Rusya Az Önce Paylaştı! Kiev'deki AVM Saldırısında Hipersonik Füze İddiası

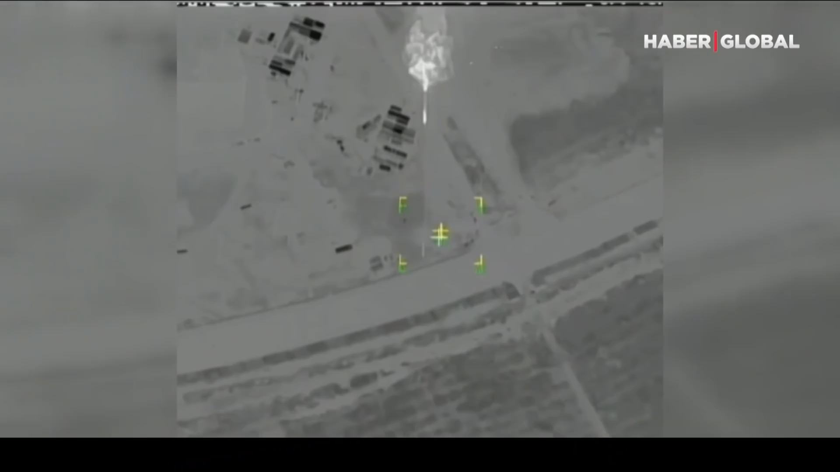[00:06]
Bunları şimdi getireceğiz ekrana. İşte alışveriş merkezinin vurulma anına ilişkin paylaşılan görüntüler.
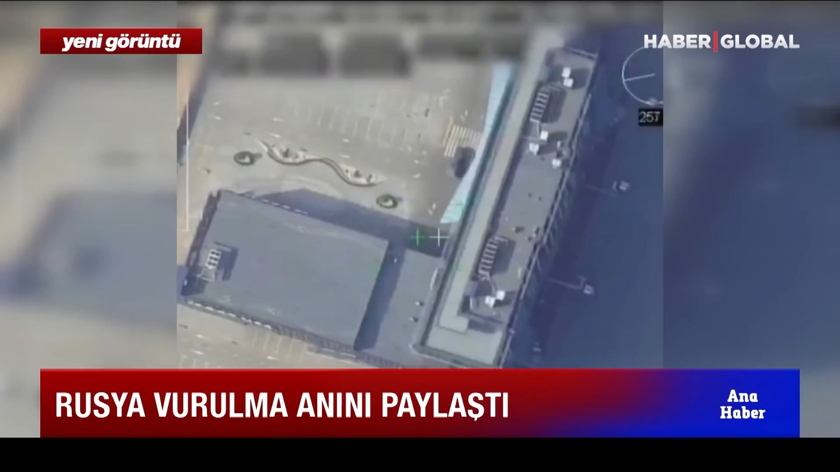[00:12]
Bir füze bataryasını öncelikle görüyoruz ve şimdi bu AVM'ye bakıyoruz. Hipersonik füze kullanılmış olabileceği belirtiliyordu. Söz konusu AVM'nin vurulması esnasında. Birazdan o infilaka, patlamaya şahit olacağız. Bakanlık AVM'nin Ukrayna ordusu tarafından silah deposu olarak kullanıldığını öne sürüyor bu arada.
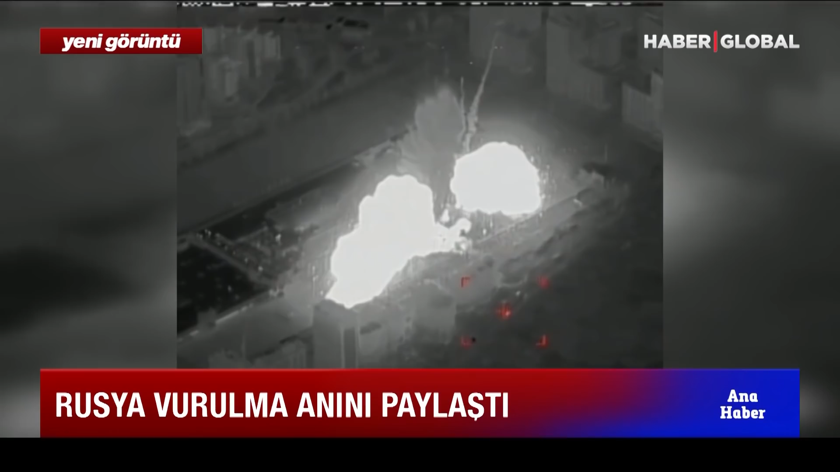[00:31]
Ve patlama anı ekrana geliyor. Füzenin binaya isabet ettiği an Rusya tarafından böyle paylaşılıyor. Savunma Bakanlığı, Ukrayna güçlerinin alışveriş merkezini ikmal tesisi olarak kullandığını savundu.
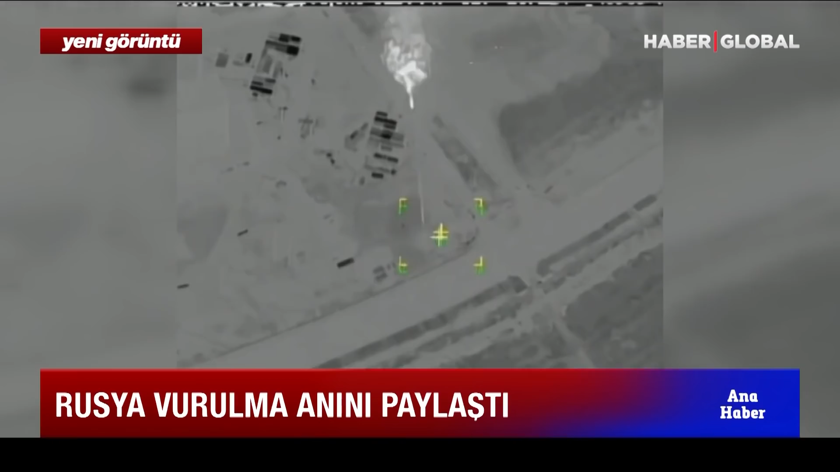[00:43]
Ukrayna ordusuna ait roket sisteminin cephanesini bitirdikten sonra yeni roket almak için AVM'ye gittiği belirtildi.